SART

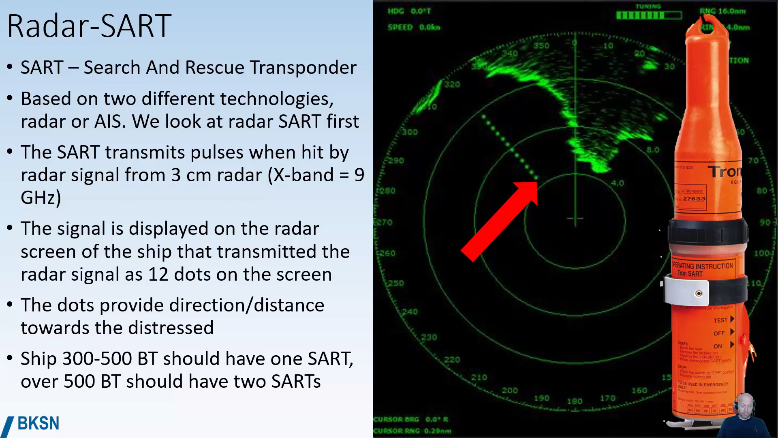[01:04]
And the dots, as mentioned, they provide direction and distance towards the distress. So, there. Ships below 500 growth tons should have one SART, above 500 growth tons should have two SART, located in the wheelhouse by the exit. The range of the SART of a radar SART depends on how high up you can place it.